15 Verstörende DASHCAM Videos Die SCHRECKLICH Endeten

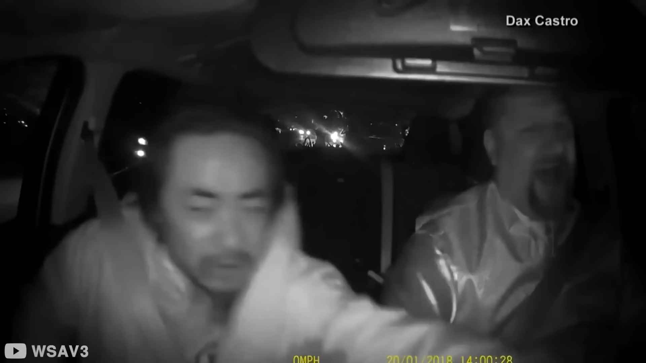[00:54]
In einer schockierenden Wendung der Ereignisse versuchte er das Lenkrad zu ergreifen,
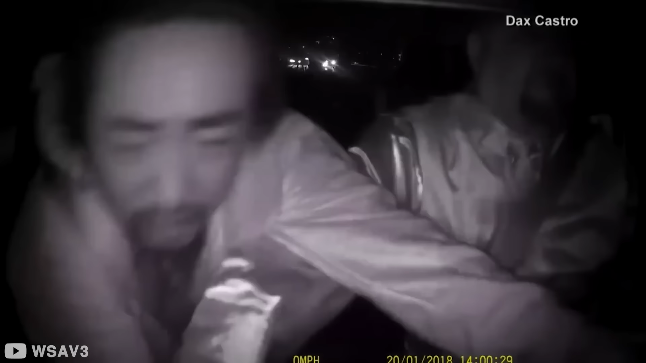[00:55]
wobei er eine erschreckende Absicht verfolgte. Castro, der verzweifelt versuchte, Menschenleben zu schützen, forderte Weng auf, loszulassen und wies auf die verheerenden Folgen hin, die ihnen drohten.
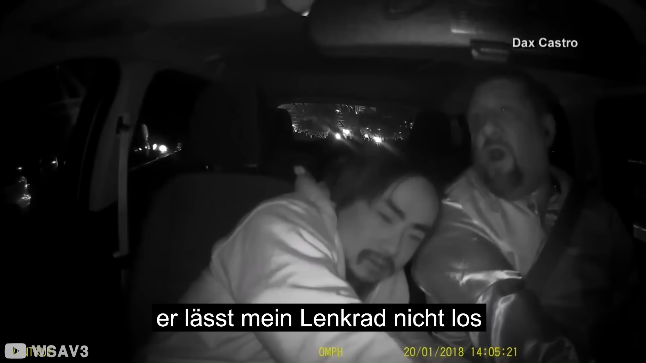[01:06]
Castro ergriff eine kühne Maßnahme und brachte sein Auto auf der Autobahn zum Stehen, wobei er alles für seine Sicherheit riskierte. Ein aufmerksamer Fahrer in einem benachbarten Auto bemerkte dies und hielt neben ihm an.
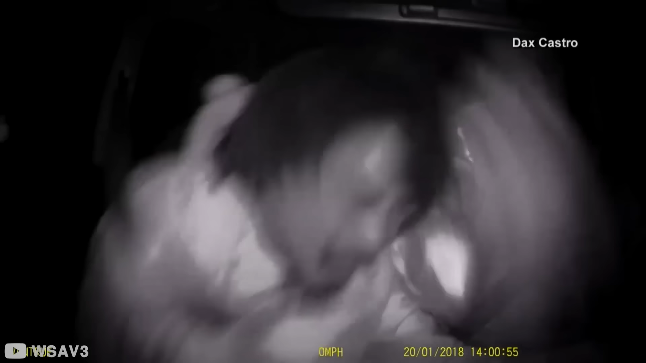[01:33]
Besorgt ließen sie sich auf ein wildes Gespräch ein,
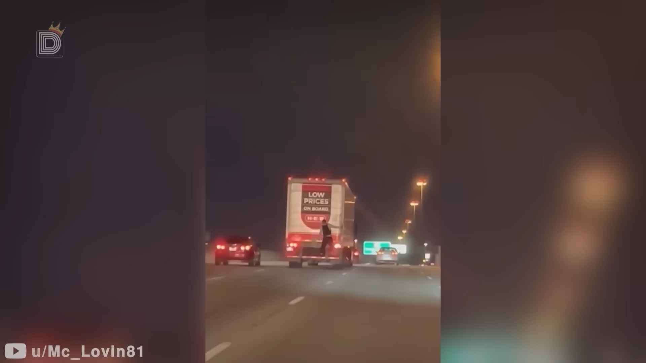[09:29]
Hinter dem Lieferwagen, der mit hoher Geschwindigkeit durch den Verkehr rast, sehen wir eine Person, die sich am Heck des wackeligen Fahrzeugs festhält.
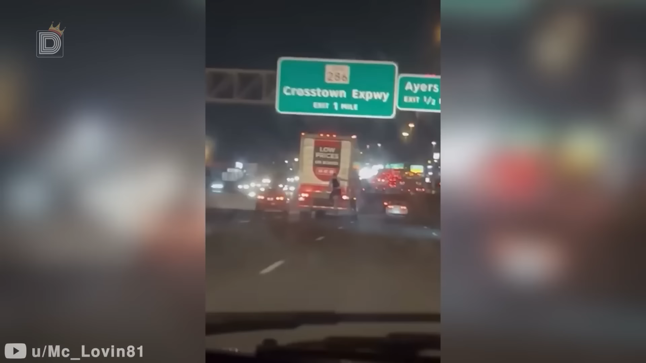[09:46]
Auch wenn nicht klar ist, was genau die Person da macht, erzeugen die Geschwindigkeit und der Adrenalinrausch dieses Bildes eine große Spannung.